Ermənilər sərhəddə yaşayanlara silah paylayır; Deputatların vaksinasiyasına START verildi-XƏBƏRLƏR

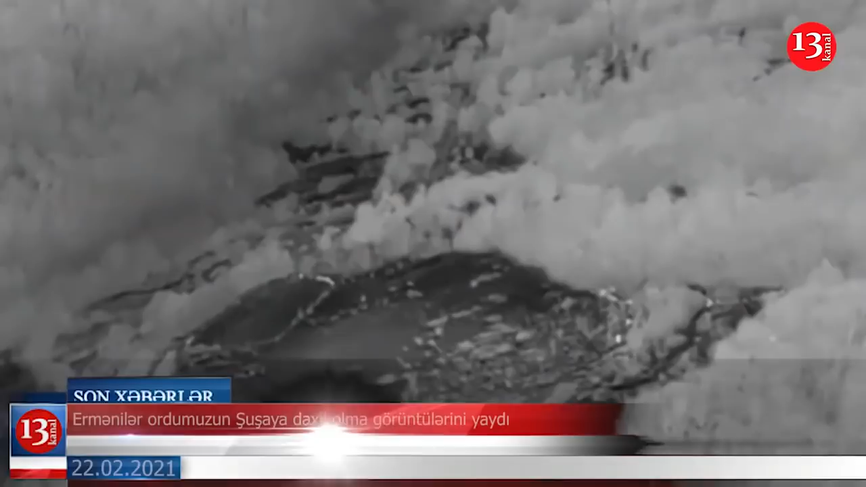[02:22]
Ermənistan mətbuatı Azərbaycan ordusunun Şuşaya daxil olma görüntülərini yayıb. Ermənilər tərəfindən termal kameralar vasitəsilə qeydə alınan görüntülərdə Azərbaycan döyüşçülərinin qayalıqlarla,
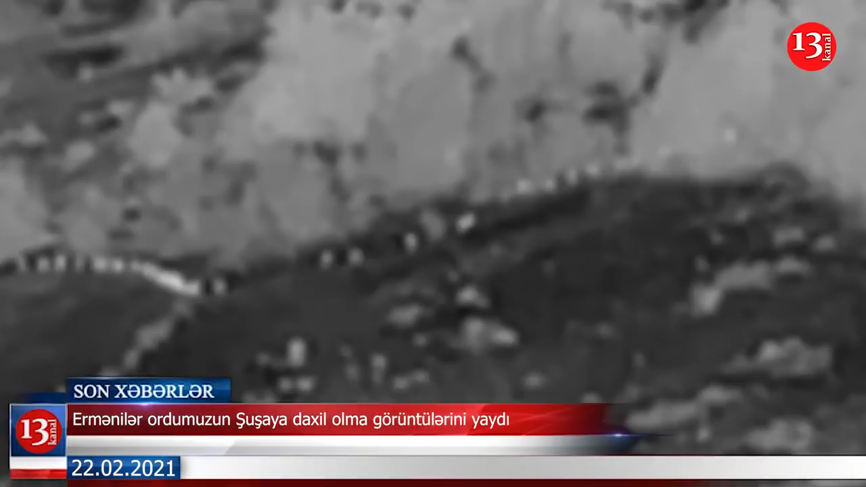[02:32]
dağlıq ərazilərlə Şuşaya doğru irəllədiyi görünür həmin görüntüləri təqdim edirik.